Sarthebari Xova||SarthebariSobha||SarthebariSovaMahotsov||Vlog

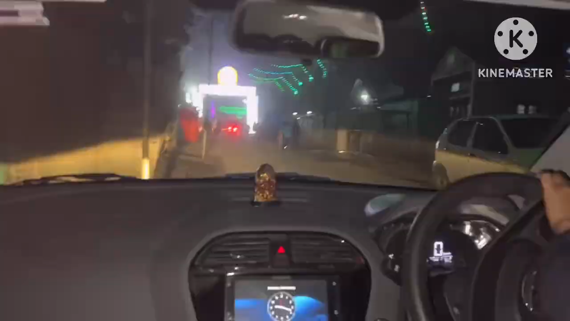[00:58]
এয়া হৈছে আমাৰ সত্যপুৰী সভাৰ খোলাৰ আমাৰ ৰাস্তাৰ পৰা মানে এইখন মানে লাষ্ট গেট আৰু সভাৰ খোলাৰ ওচৰত
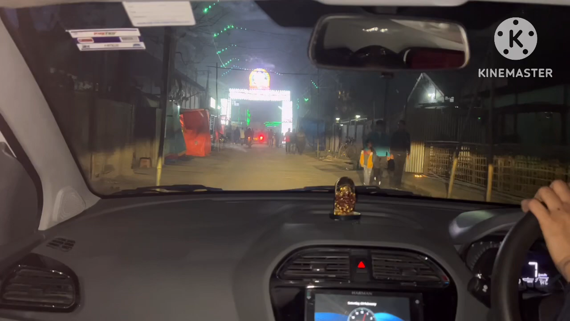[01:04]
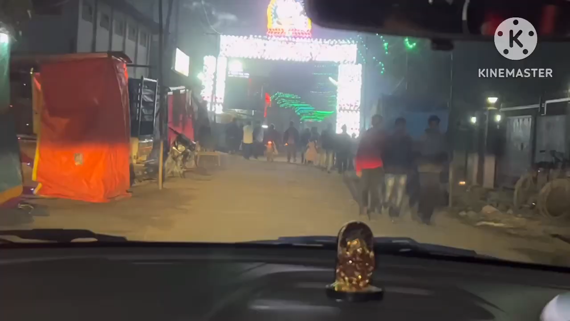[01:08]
এইয়া আপোনালোকক মই দেখাই আছো এই ৰাতিৰ ভিডিঅ' এইখিনি আমি গোসাঁই অলোৱা পৰ্বত আহি আছো এয়া